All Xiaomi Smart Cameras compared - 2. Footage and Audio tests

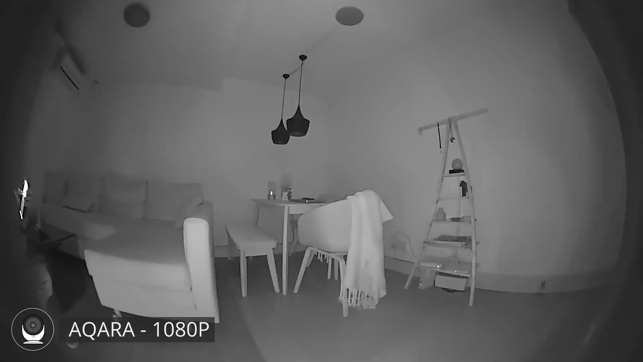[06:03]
The Akara definitely has less detail but I think that is because things tend to look a little bit further away from the camera. Its levels seem to be good, not too hard in contrast, not too dark but it is a little bit more grainy. But again this extremely wide view could be a really nice benefit to have. I would say that for the night shots the Shuang Mi really wins in terms of detail but keep in mind that at a
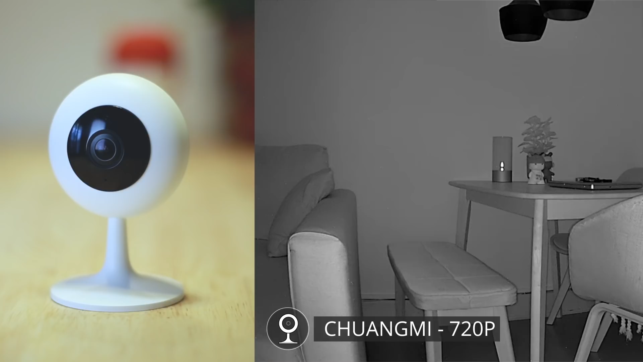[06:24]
very low frame rate at night and not really well shooting during the day it's not the best option probably. The second place would go to the 720p Mijia 360 camera and the third place would probably go to the Akara but it is really again because of that super wide-angle view which I think could be really helpful.